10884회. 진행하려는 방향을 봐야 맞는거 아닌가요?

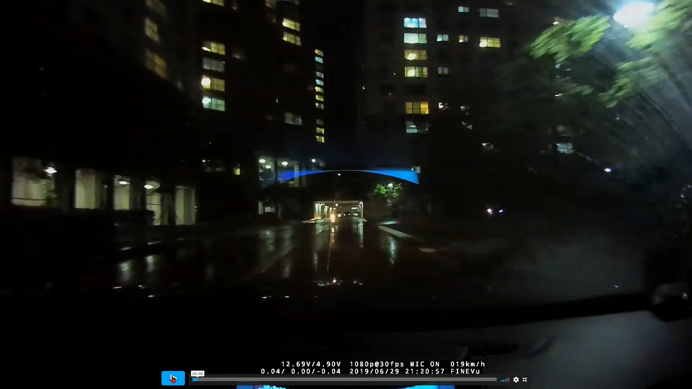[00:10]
예전에 들어오는 오토바이를 보고 멈췄는데요. 멈춰 있는데... 그다음... 아이코... 하하... 여기서요.